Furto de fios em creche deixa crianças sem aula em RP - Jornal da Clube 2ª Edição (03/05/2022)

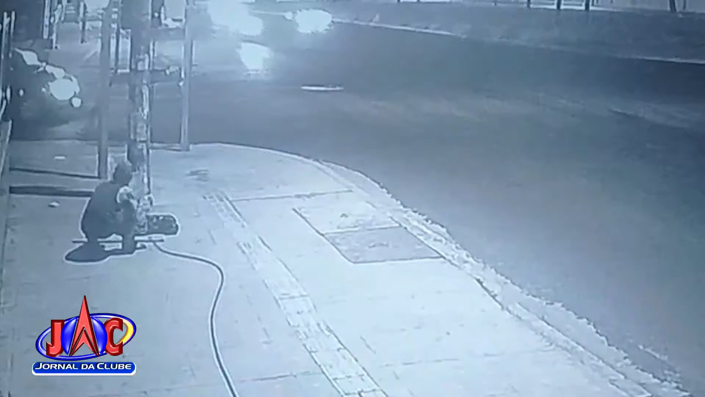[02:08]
Ele não se incomoda com o movimento de carros e nem com os pedestres caminhando pela calçada.